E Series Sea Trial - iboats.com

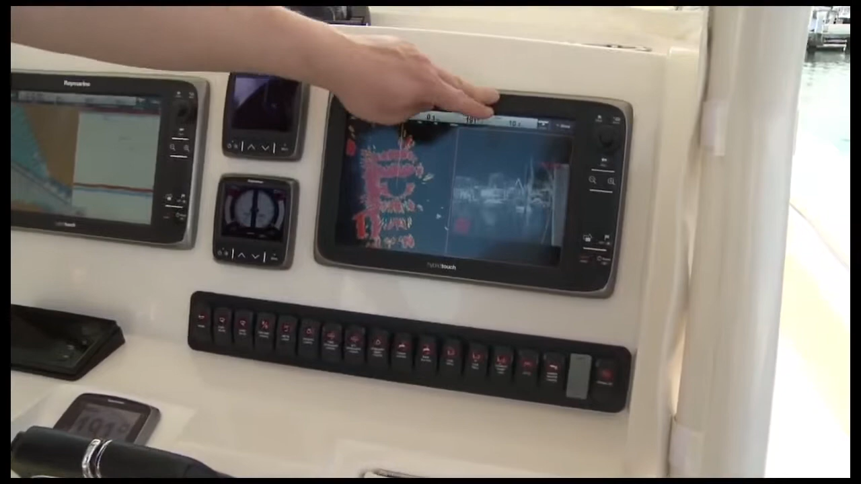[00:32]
We have a T450 thermal imager, some I-70 instruments, and much, much more.
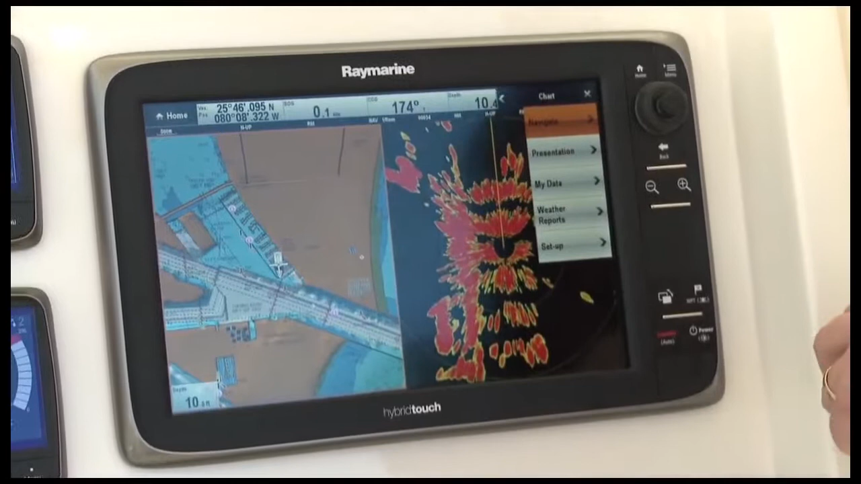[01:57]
with things you use all the time placed to the top of the menu. The other nice thing about Lighthouse is that it's available in many RayMarine products,
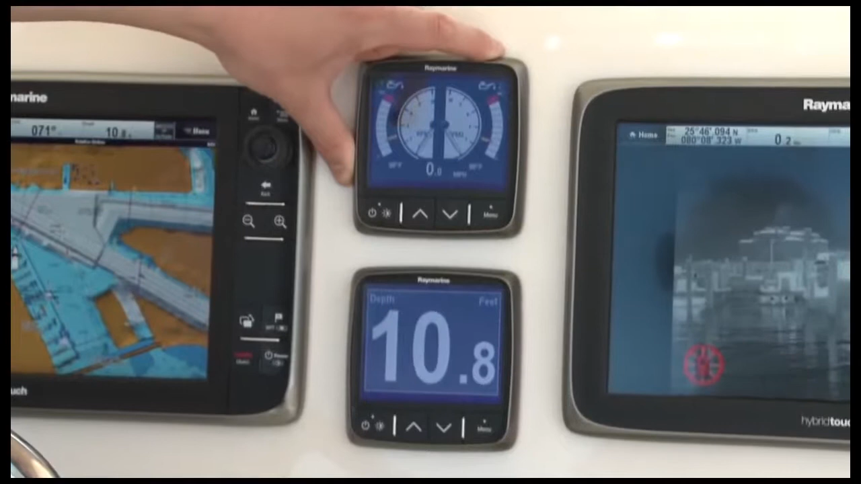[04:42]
We can show just about any piece of information you might have on board the boat, including things like depth, speed, and wind information, engine data from NMEA 2000 instruments, and a lot more.
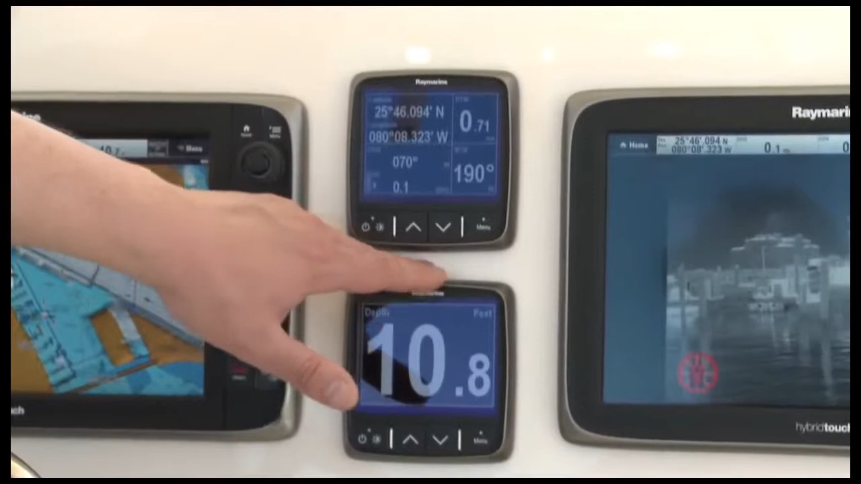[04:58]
We can show multiple data boxes of navigation data like our latitude, longitude, course, and speed. I-70 even has AIS integration. In fact, it's the world's first instrument system that can interact with your AIS transceiver system and show you all your nearby AIS targets.
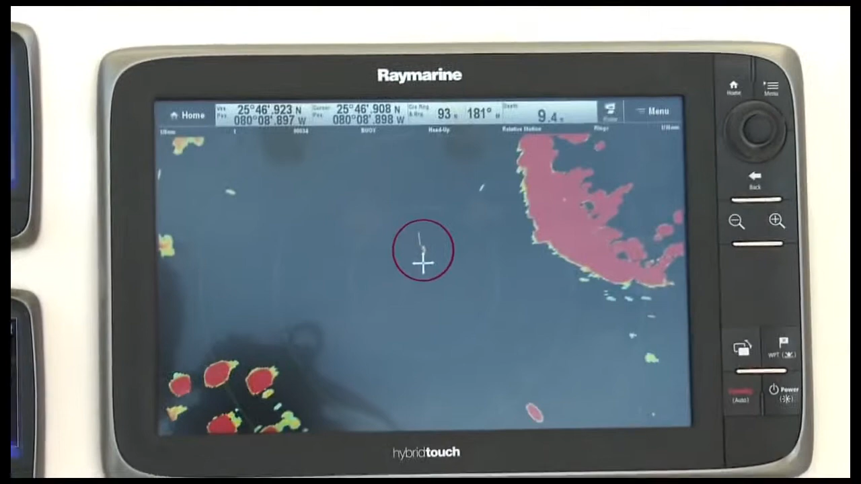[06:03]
The short-range performance of this system is amazing. It's unmistakable.
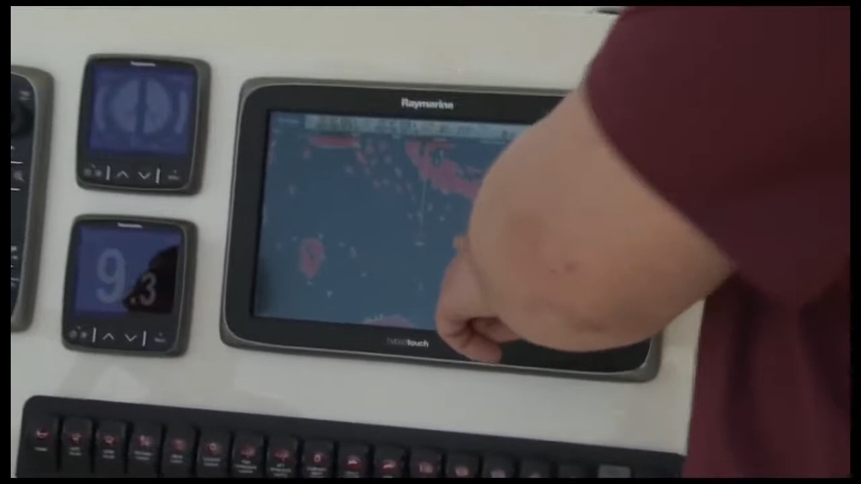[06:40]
You can see each and every individual boat on its mooring.
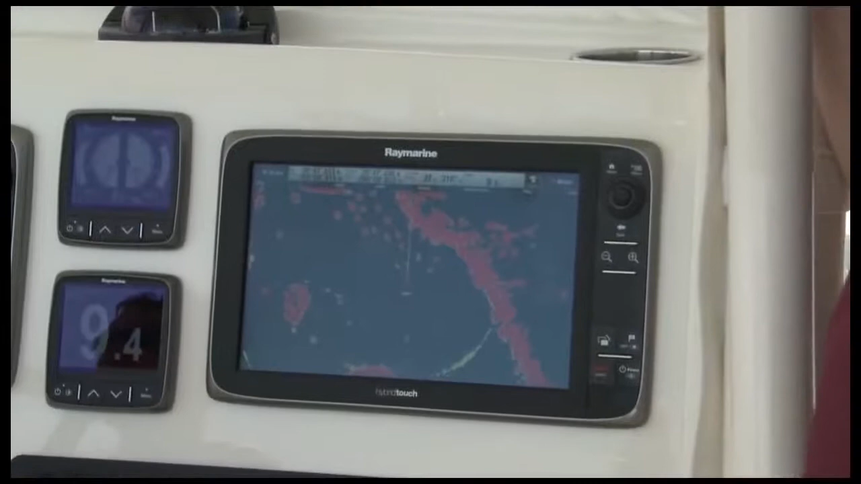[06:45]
You'd have no trouble in coming in there in the dark of night or in fog, knowing exactly what's around you.
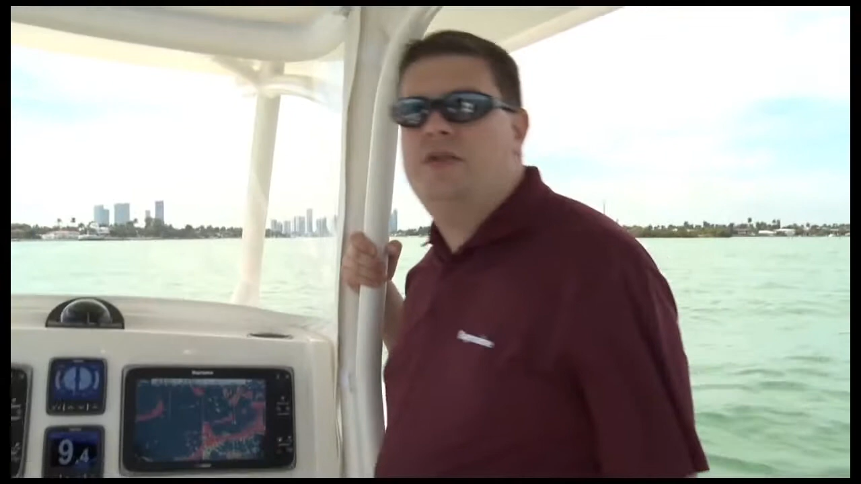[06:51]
Another great feature of Raymarine HD color radar is dual-range mode.
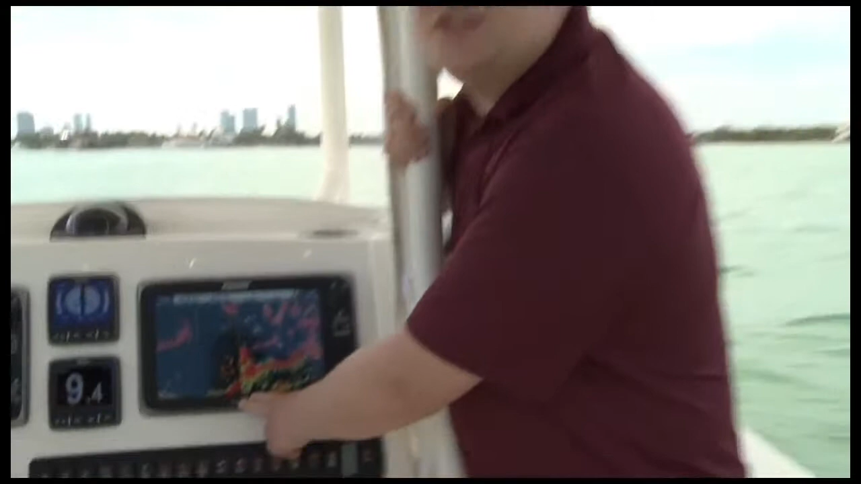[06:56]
On my E-Series display here, I've got my window split with two different radar pictures.
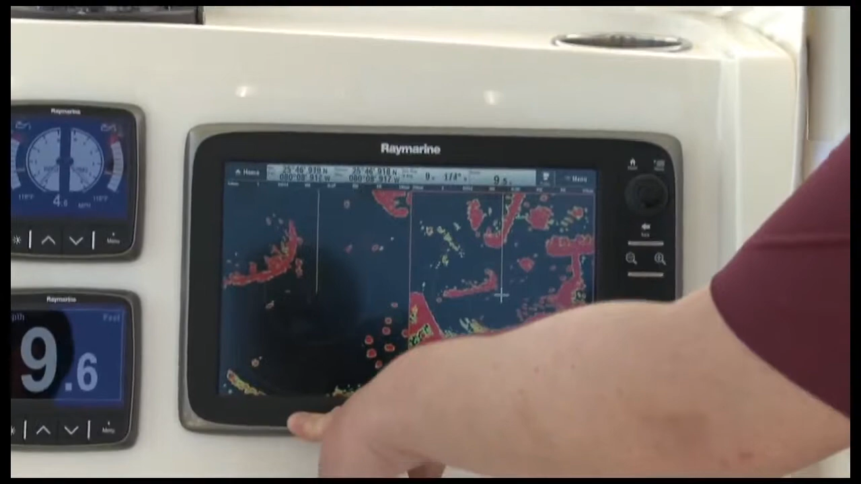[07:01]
On the left, my scanner is set to a quarter-mile, so I can get a close-in view of all the traffic right around my boat.
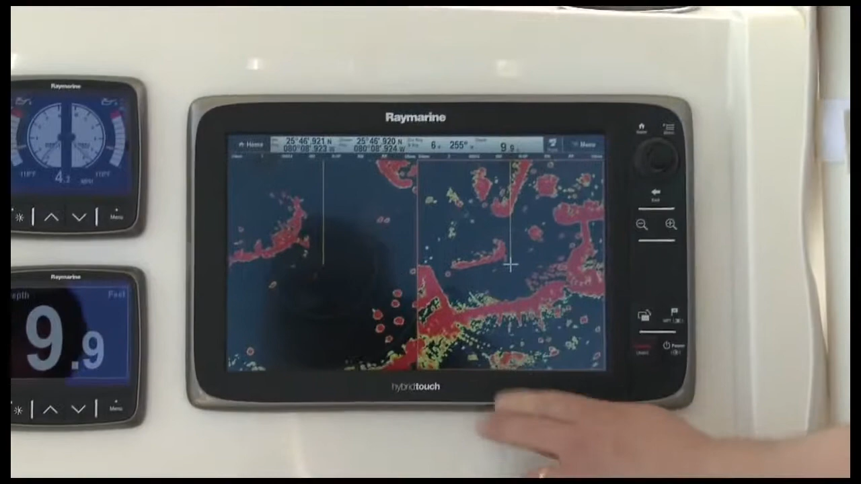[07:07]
On the right-hand side, I'm set at three-quarters of a mile. This gives me the long-range view I need to see traffic coming out of the river ahead of me.
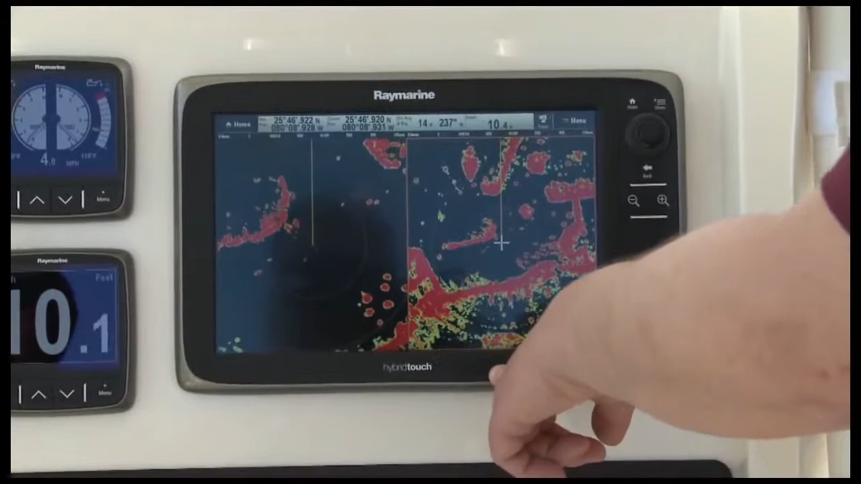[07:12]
This is all done with a single Raymarine HD color radar scanner on top of my boat. It's a great feature. You'll find it on every Raymarine E-Series system with HD color radar.
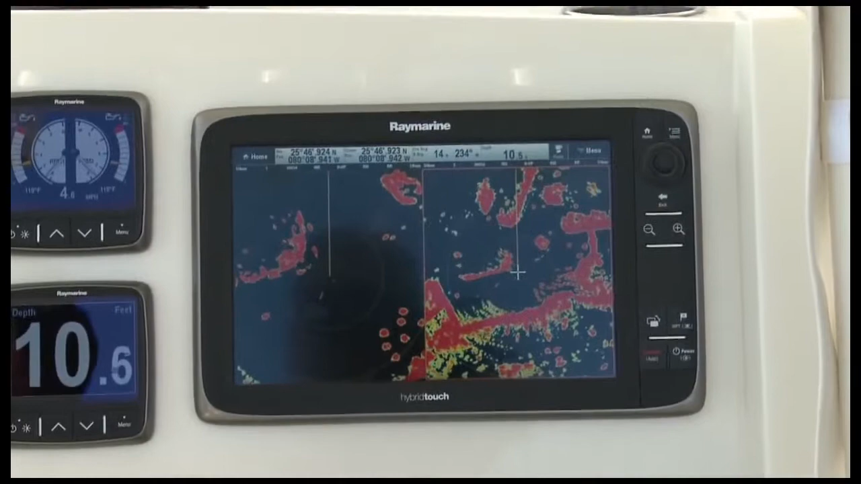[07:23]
Radar overlay is another feature that you'll find on every Raymarine E-Series display. Here you can see I have my electronic chart with my HD color radar overlaid on top.
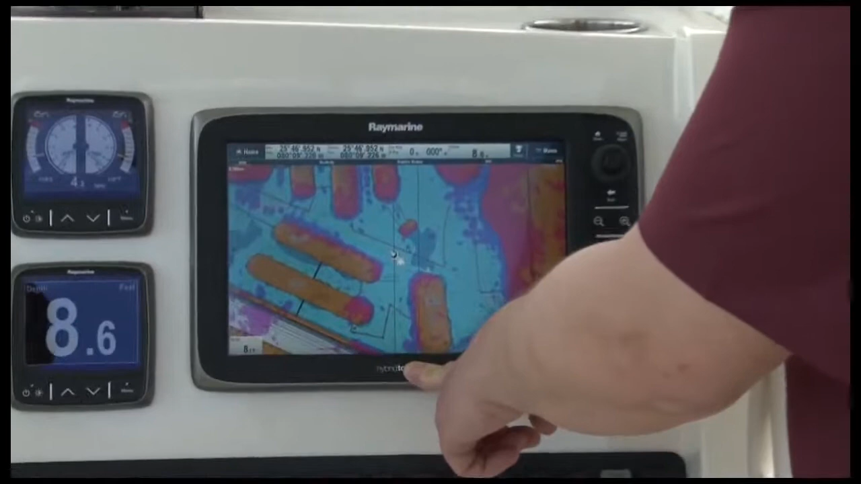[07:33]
It's a great way to see the entire navigation picture all on one screen.
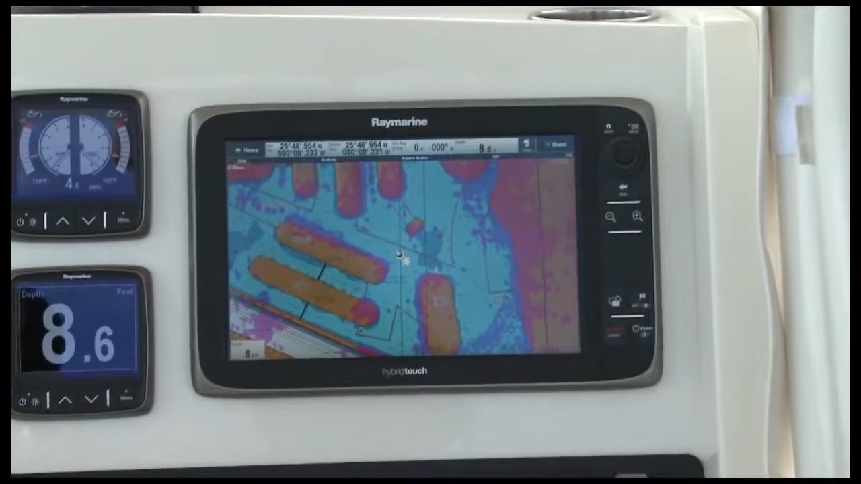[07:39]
If you're new to radar, it's a great way also to learn how to reconcile radar targets with chart objects.
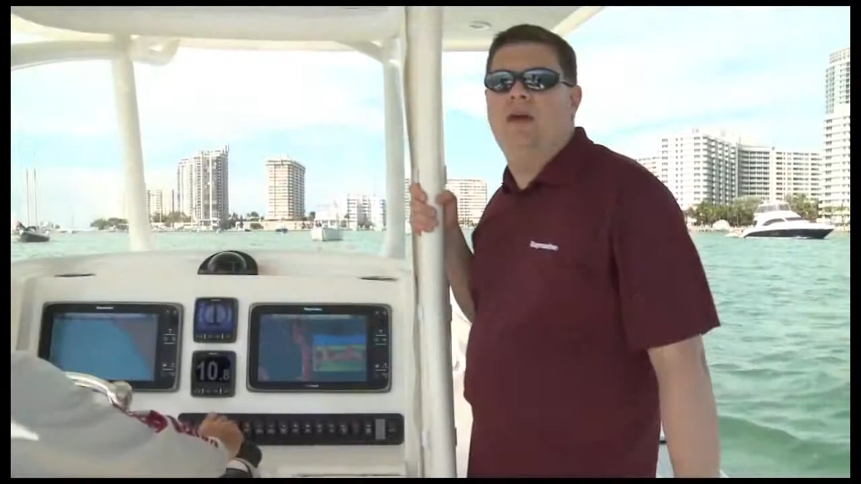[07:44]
Raymarine radar does a phenomenal job of allowing you to navigate in darkness, fog, or bad weather, but if you want to take your situational awareness and your navigation skills to a whole new level, consider a Raymarine T-Series thermal imager with FLIR night vision technology.
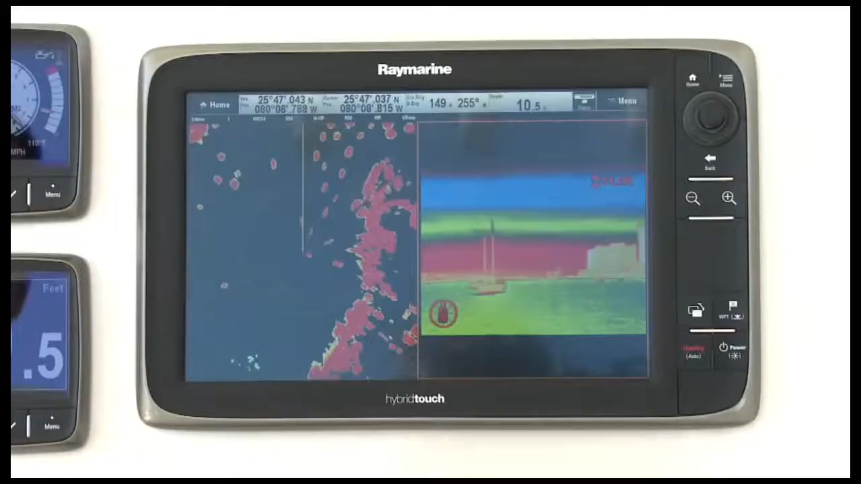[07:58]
We're running a T-450 thermal imager on this boat.
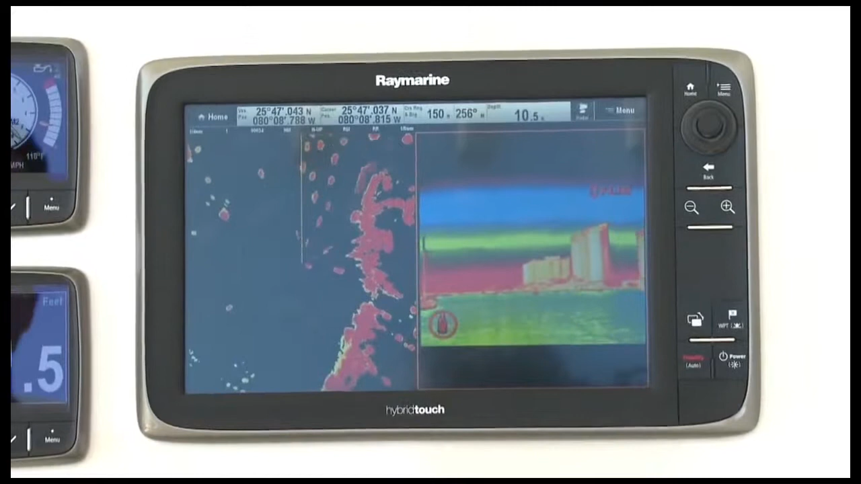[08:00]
I've got it alongside my HD color radar. That's one of the great features of E-Series. You can split the screen, use thermal and radar side-by-side.
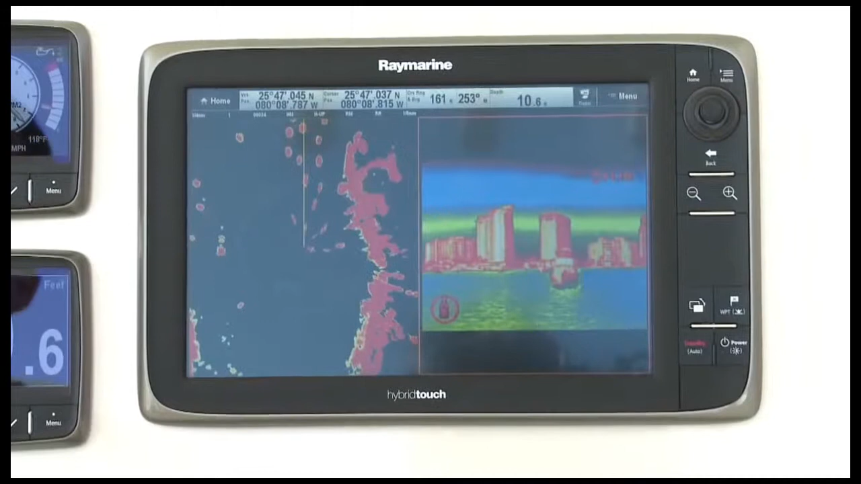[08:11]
As we proceed through this anchorage, you can see the radar picking up each and every one of those targets, and the thermal imager does too. With this combination of technologies onboard, there's nowhere you can't go with confidence.